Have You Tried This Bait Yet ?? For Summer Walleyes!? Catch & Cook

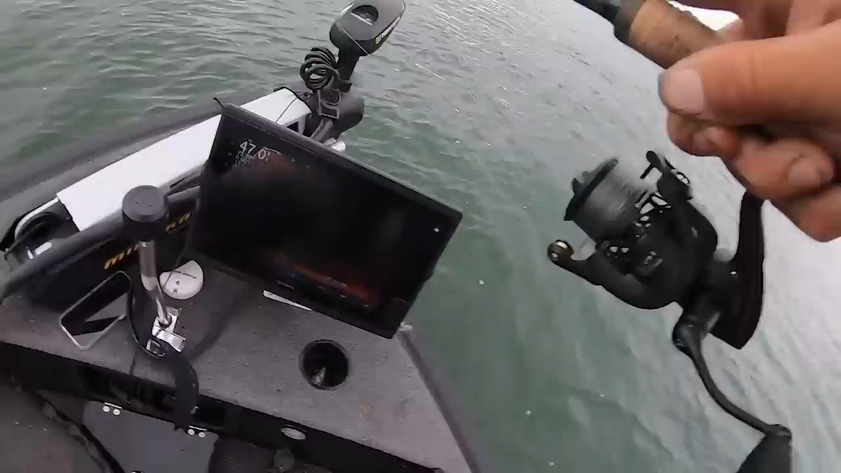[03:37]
47 feet. This is gonna have to be a nice walleye, if I'd guess.
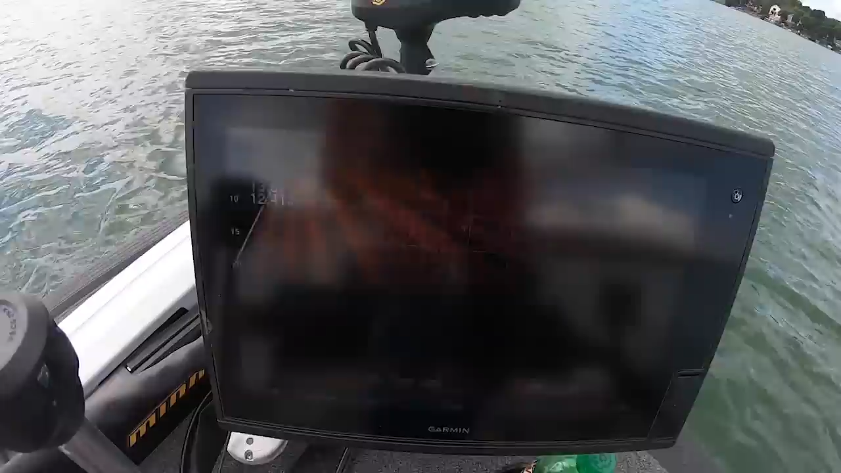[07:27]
There you go, Tony. We are in 62 feet of water. I don't know if you guys can see that. I am hooked up. Of course, I did not turn on my chesty, but we got the GoPro in the back rolling.